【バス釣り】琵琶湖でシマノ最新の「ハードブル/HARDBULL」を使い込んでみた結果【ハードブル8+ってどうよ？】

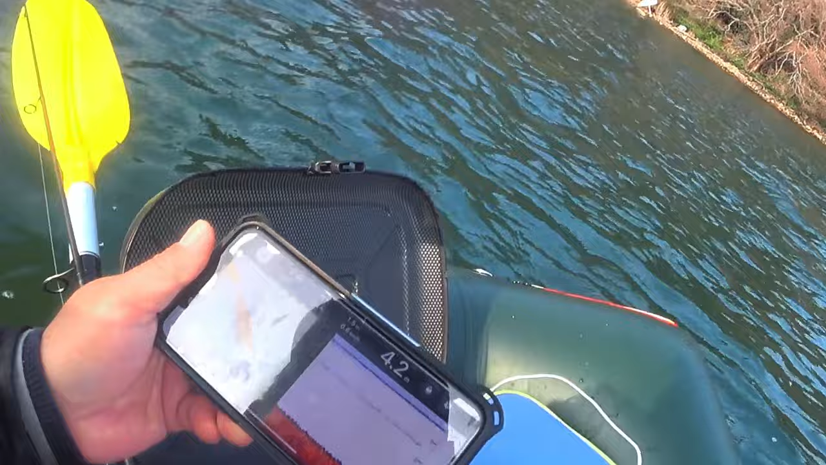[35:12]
ちょいちょいちょいちょいちょいちょいちょいちょいって引っ張ってきたところを食ってくれました。やっぱりね、なんでもないずらーっとしたフラットより、この岬絡みでちょっとこうチョークされるっていうか、この4メートル3メートル2メートルってのが密集するエリアね、ここに寄ったところバッチリね、1匹釣れてくれました。じゃあ引き続き頑張ります。